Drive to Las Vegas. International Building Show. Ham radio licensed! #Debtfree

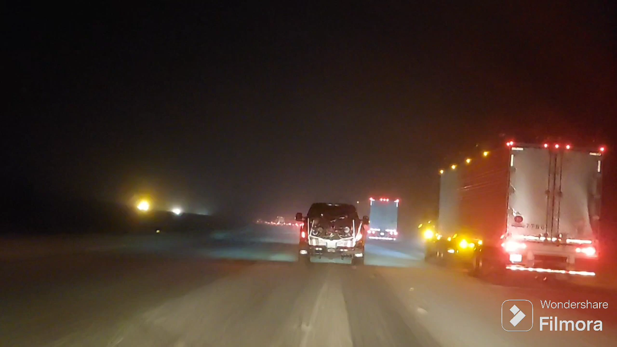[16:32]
We got snow on the road and the big trucks and the cars are not ready for the snow probably and on the road it's back up and we are driving with 30 miles an hour. It's supposed to be 80. It's supposed to be 80. Hopefully, the weather will get better after we cross these mountains and we never know. It's supposed to be like this all the way up to Guaidano.